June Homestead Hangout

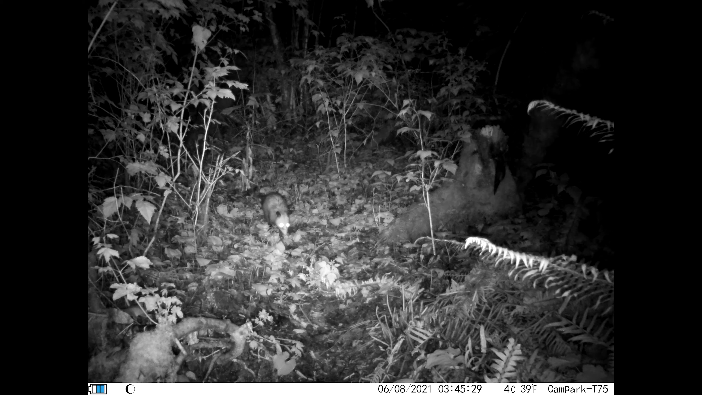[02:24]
We had two new species sighted on the trail cams in June. The first being a Virginia possum, North America's only marsupial. The second was a raccoon and it's kind of surprising that this was the first we captured considering how common these guys are.
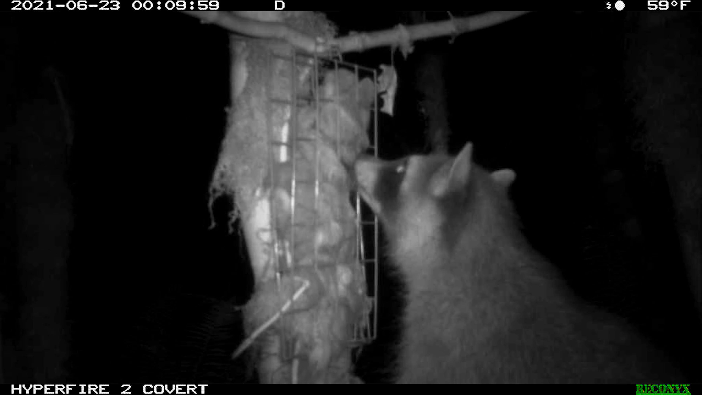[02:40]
This individual seemed to have caught the scent of something interesting and here's what that was. He had caught the scent of the cat fur we had put out back in early spring for birds to use in their nests. The fur seemed to puzzle the raccoon and I can only imagine he was wondering why so much fur had no meat underneath it. He sampled a few different clumps before losing interest and moving on. A literal frequent flyer on the trail cam in June
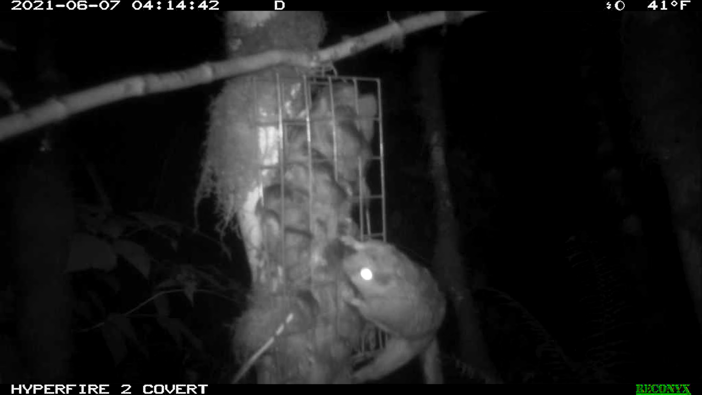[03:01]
was a northern flying squirrel who continued to take an interest in the cat fur.
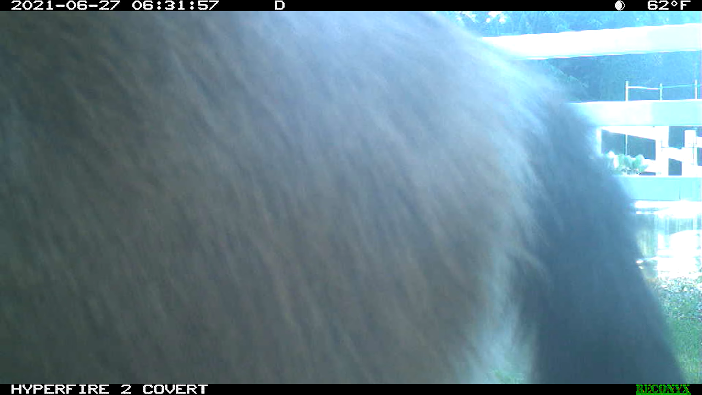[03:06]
Midway through the month we moved this camera to a spot by the garden and here's the first animal we captured on it.
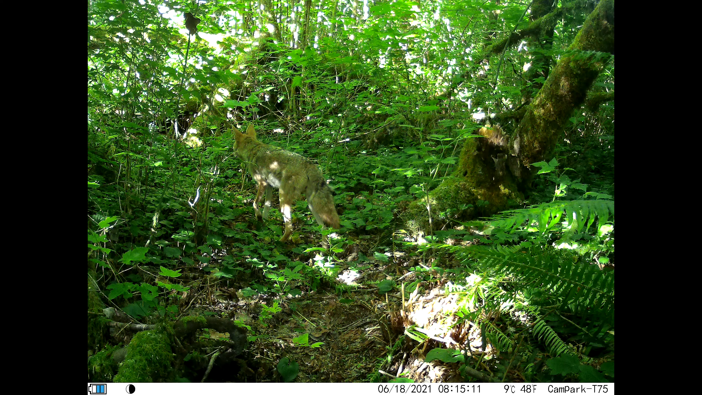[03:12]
What do you think? Black-tailed deer? Yeah, thanks deer. We were a little concerned about one of our canine neighbors. A coyote with a visible limp was seen three different times on our trail cams in June.
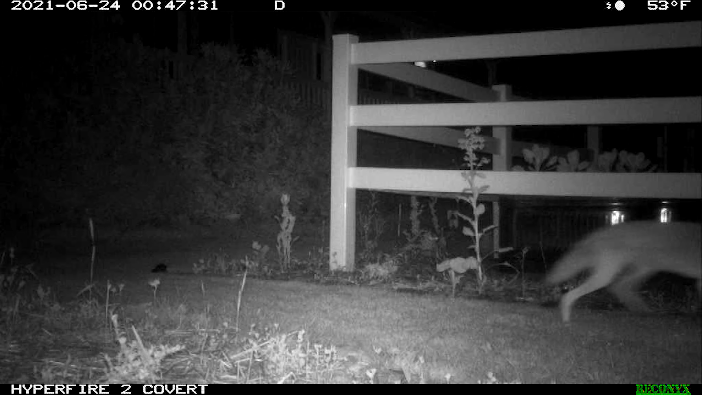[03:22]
We hope she's able to recover from her injury. We also continue to capture footage of some not-so-wild neighbors on our trail cams as free-roaming cats are frequent visitors.